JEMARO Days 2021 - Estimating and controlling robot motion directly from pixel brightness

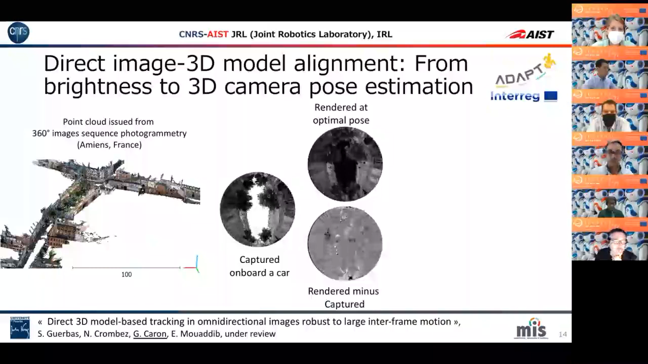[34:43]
And of course, there are slight differences in the images because the 3D model have things that are actually it's the opposite. The reality has things that the 3D model has not. But despite this, the estimation is successful and accurate on several hundreds of meters, even more accurate than basic car GPS, for instance, because in some French streets, they are very narrow and the buildings, they are not very high, but enough to be a difficult situation for GPS.